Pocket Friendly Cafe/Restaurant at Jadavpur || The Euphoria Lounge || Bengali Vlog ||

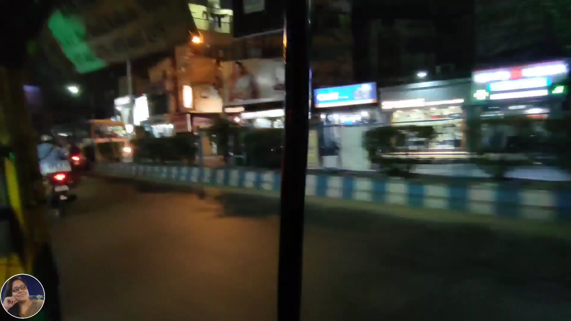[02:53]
এই সুলেখা ক্রস করছি, নামবো হচ্ছে কেপিসির সামনে, যাদবপুর কেপিসির সামনে।